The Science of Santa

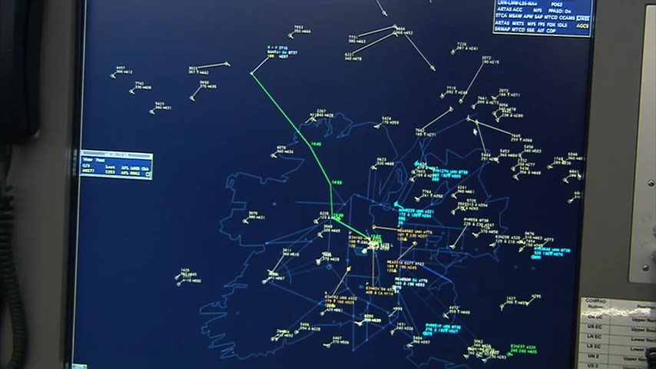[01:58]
Dublin air traffic control is guiding Santa through Irish airspace tonight.
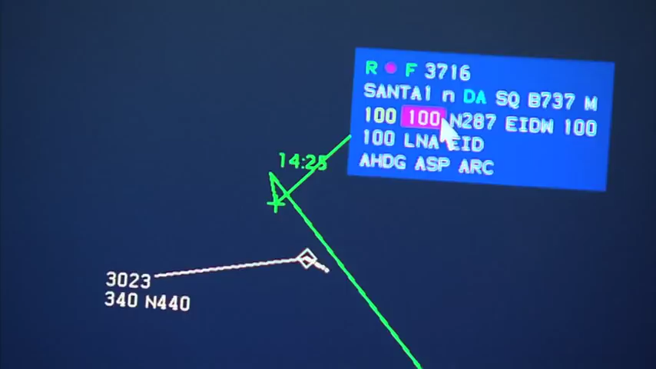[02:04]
The weather though isn't expected to have any major impact on Santa's journey.